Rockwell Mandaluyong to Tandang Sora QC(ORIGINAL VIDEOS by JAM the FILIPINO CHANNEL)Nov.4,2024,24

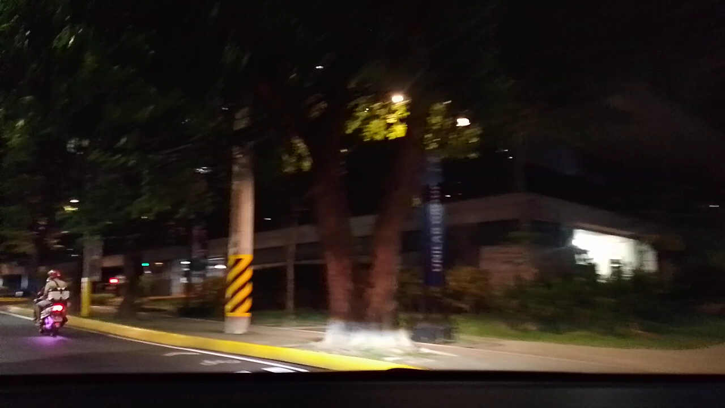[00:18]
Mandaluyong at papunta dyan sa may Rockwell Business Center, Sheridan Street, United Highway, dito yan sa may Buwayang.
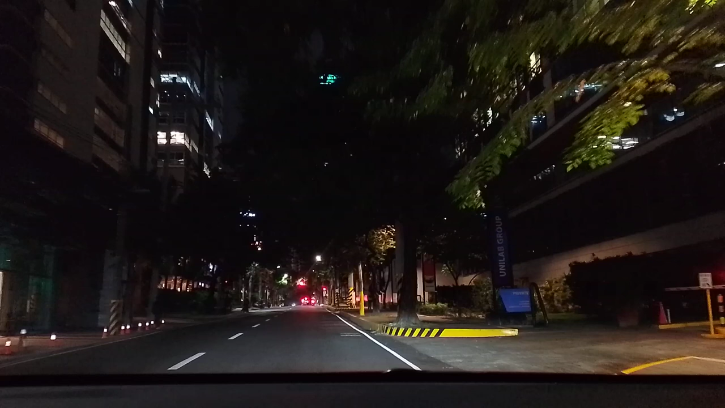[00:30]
Buwayang Bato, Mandaluyong, at dadalhin natin yan sa may Lukban Street, Pasong Tamo, Tandang Sura, Quezon City. Ayan, so magbabalik po tayo mamayang unti pag nakuha na po natin sila. Disclaimer lamang po, ang content po natin ay kalsada at hindi ang passenger. Kaya nga naman, sa kasakaliman po na may marinig kayo, mga pangalan po ng lugar, pangalan ng tao, pangalan ng organizations,